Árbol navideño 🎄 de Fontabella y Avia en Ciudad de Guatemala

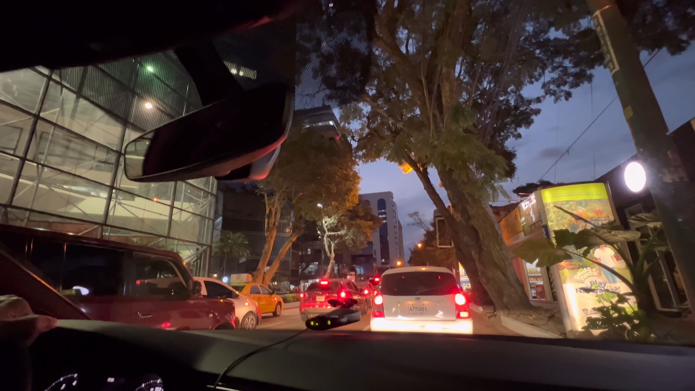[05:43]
Es espeso el tráfico, pero aquí vamos. Entonces, para que tengan una pequeña panorámica del tráfico de la zona 10, y cómo es la cosa, les queríamos mostrar este pequeño segmento. vamos a seguir avanzando y nos vamos a dirigir hacia este otro centro comercial. Por ahí logramos salir aquí de la Torazón
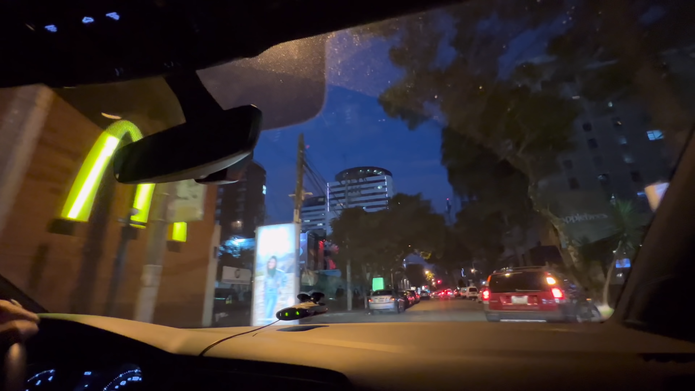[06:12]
y vamos a, después de la Torazón, vamos aquí a llegar ya por fin a Avia. del lado izquierdo, tal vez puede hacer un zoom ahí, Cristian, ese es uno de los edificios más antiguos de aquí de la zona 10. No se mire muy bien por los árboles, pero ese es el Géminis 10 para que se vayan ubicando.
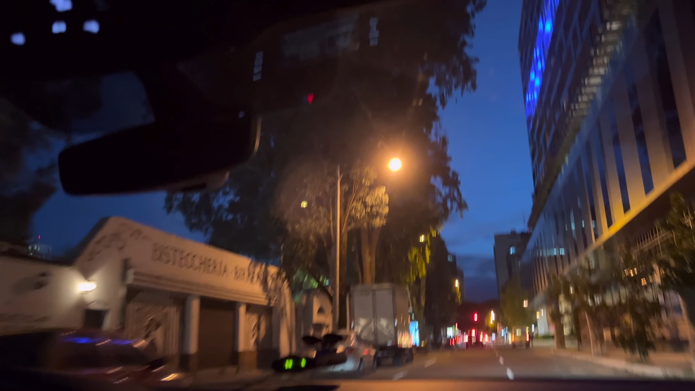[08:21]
Vamos a ver, pues yo me acuerdo que por aquí está la entrada, si no, ya la regué. Así que está. Ingreso. Ok.
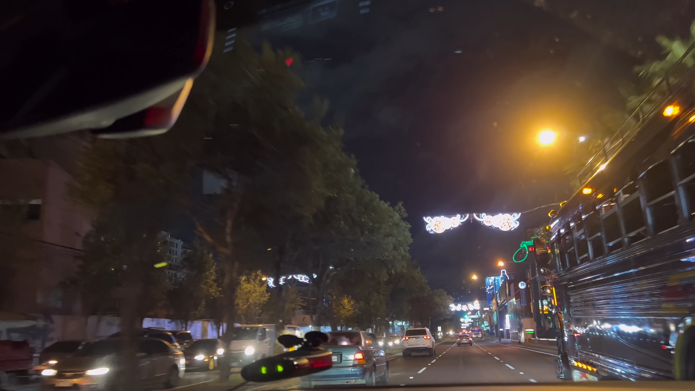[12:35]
y lo que les quería mostrar que es parte de la decoración del árbol gallo pero no hemos hecho todavía video de árbol gallo ya viene ya viene pero miren casi que cada ¿qué? media cuadra o algo así hay adornos en la parte superior de la calle no sé si los logran ver ahí no sé que también se vaya a ver en el video
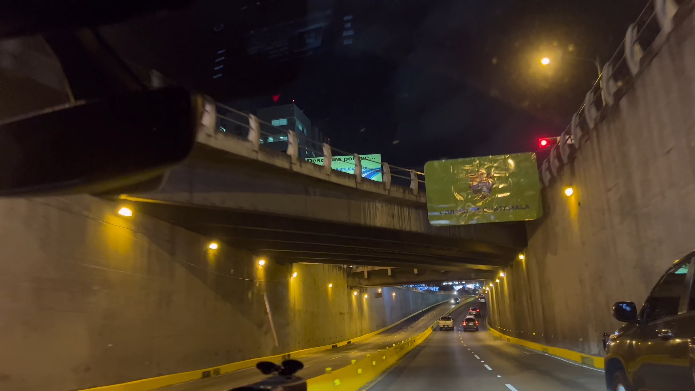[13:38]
miren todo esto fue lo que inauguraron el fin de semana recién pasado todos estos adornos que están viendo ahí